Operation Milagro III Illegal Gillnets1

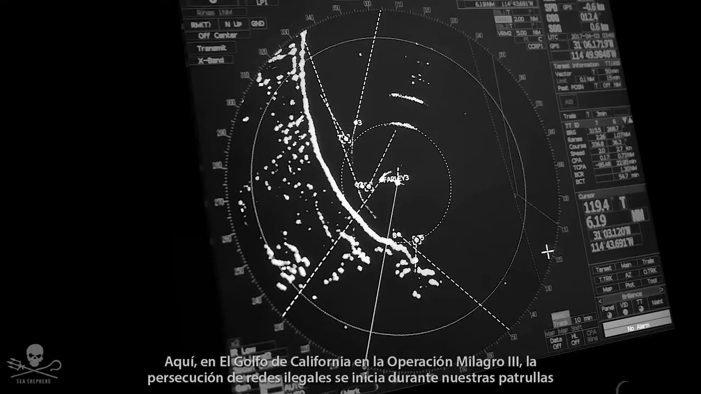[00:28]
when we spot suspicious activity on the ship's radar.
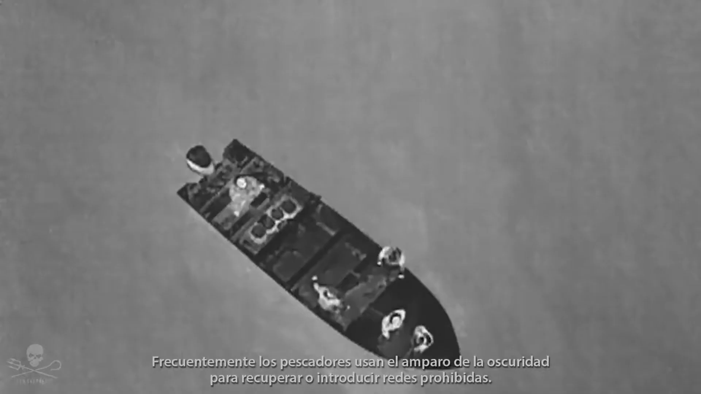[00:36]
but even at night we closely monitor their maneuvers and also use night vision drones to investigate from up close.
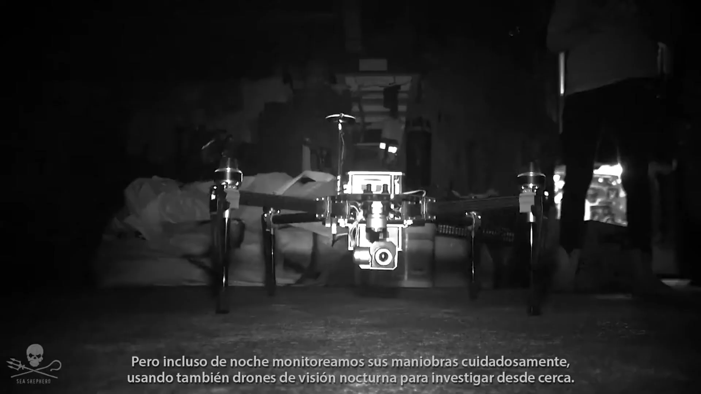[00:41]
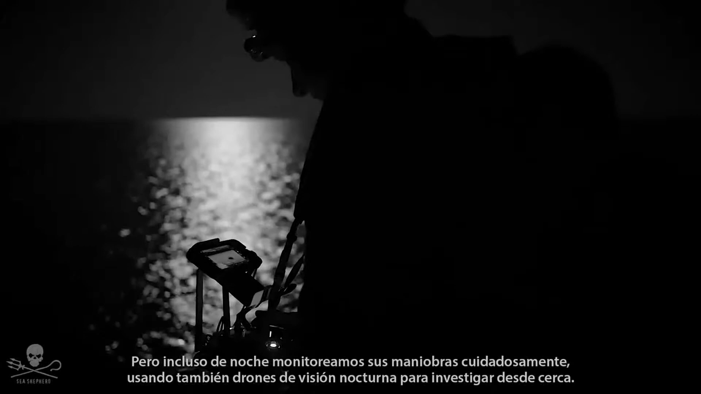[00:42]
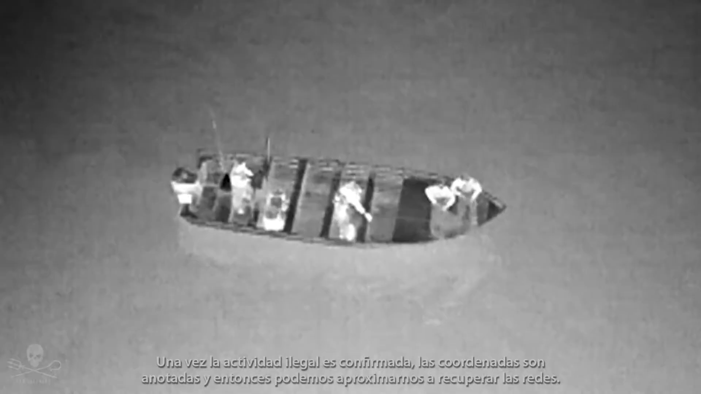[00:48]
Once illegal activity is confirmed, the coordinates are locked and we can now approach to retrieve the nets.